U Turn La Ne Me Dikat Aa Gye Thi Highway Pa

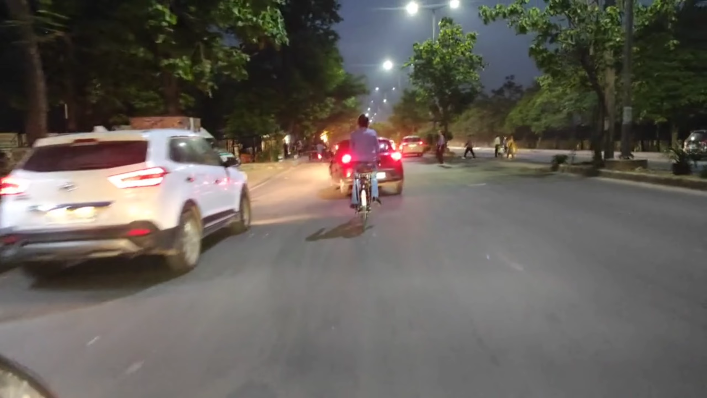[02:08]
और ये पहला ऑर्डर इतना अपना यहाँ था सिरसा का, जाती साइड कुंडली में, तो यहाँ का ऑर्डर है।
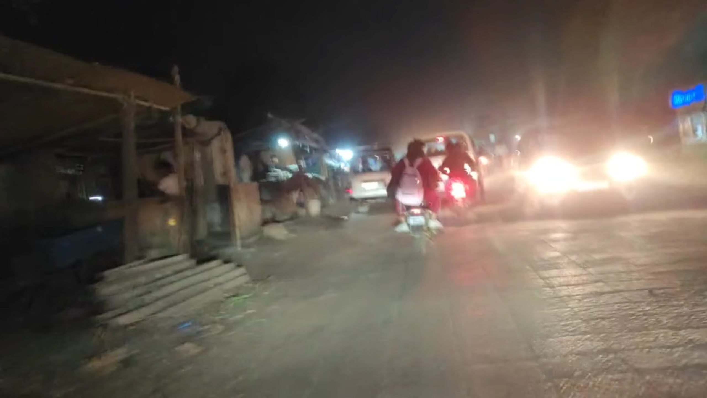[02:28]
अब तो गाइस ये आते हुआ जाटी वाला रोड और मैं अपने क्या करा है भाई,
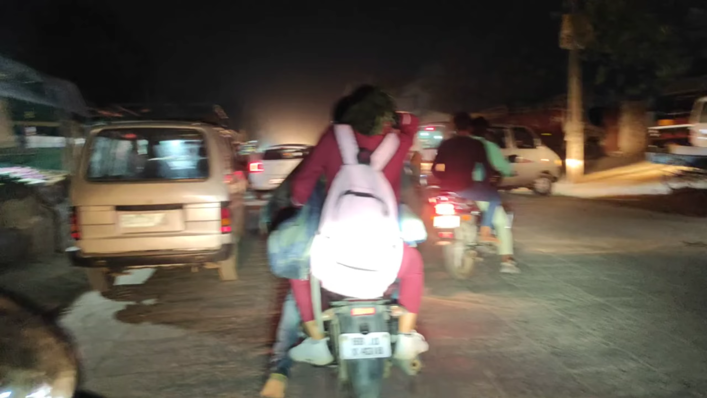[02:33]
मेरे को दिखाया 4 किलोमीटर का लॉन्ग रूट लंबे वाला, और मैं यहाँ का रूट जानता था जाटी के,
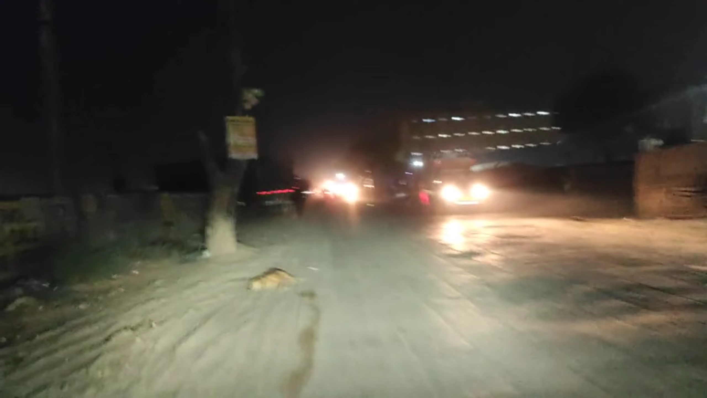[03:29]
फिर मैं क्या बोल नहीं पता, तो मैप के भरोसे चलना पड़ता है फिर। और ये जाटी वाला रोड अपना ठीक है,